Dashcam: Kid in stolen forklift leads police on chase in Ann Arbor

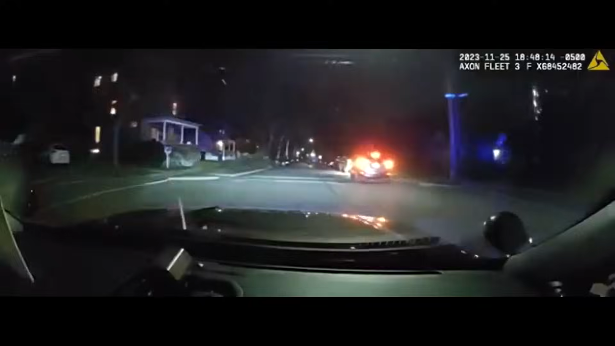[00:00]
livestock and mine are trying to stop them. Still going, just blew the stop sign at Fountain.
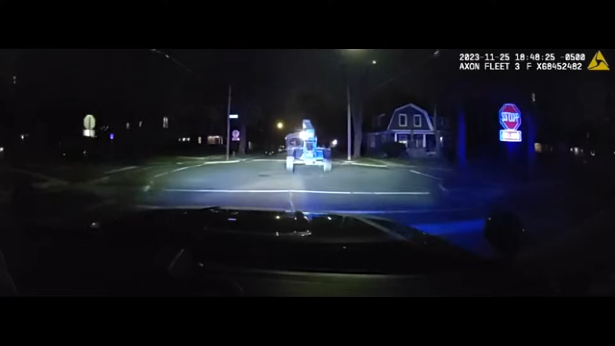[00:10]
No traffic, no pedestrians. Speed 17. Passing Spring. Going southbound on Spring, just went up over the curb. Southbound on Spring. Still no traffic, no pedestrians. Speed 18.
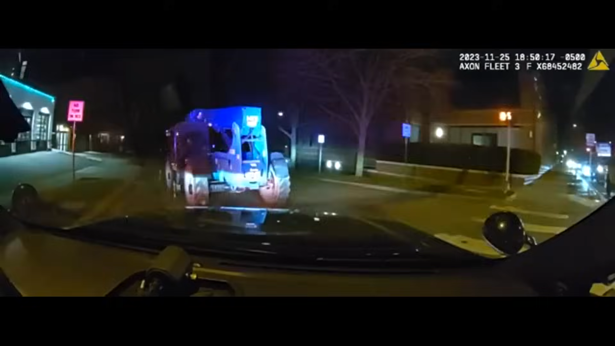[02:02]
Speeds are about 9 miles per hour. Light traffic, no pedestrians.
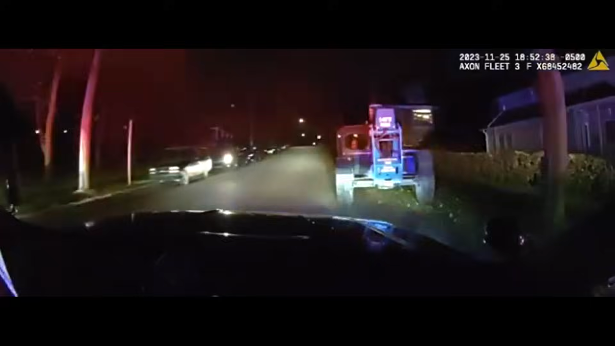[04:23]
Stop him. I want you to go around them so that there's a unit that can get in front of them from the other side.
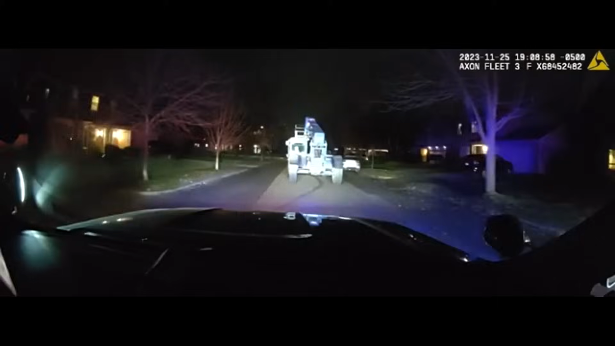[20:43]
Georgetown, continuing east. Clear, passing Georgetown.
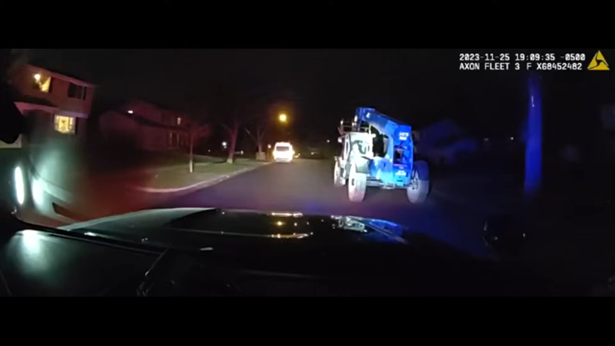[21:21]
Still Yellowstone. Passing bullet. 15 miles per hour. No traffic, no pedestrians.
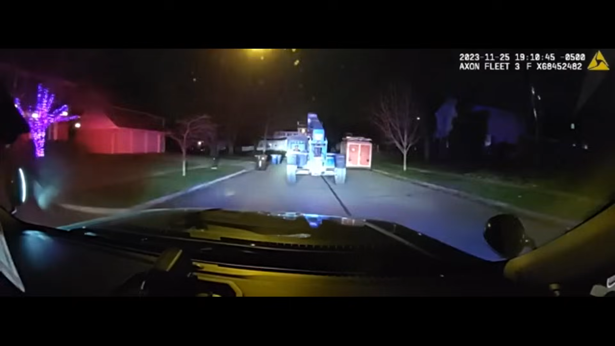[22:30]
Baker. Southbound bullet. Southbound bullet. Continuing around the cul-de-sac here. He sideswiped the car into the front yard of unknown.
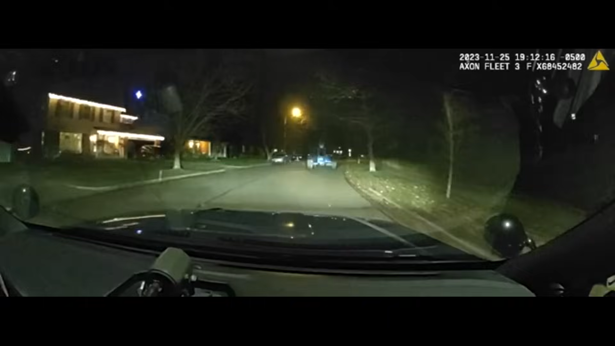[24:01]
K923, okay? He's continuing blue. Continuing westbound Blewett. There's a stop sign at Bunker Hill.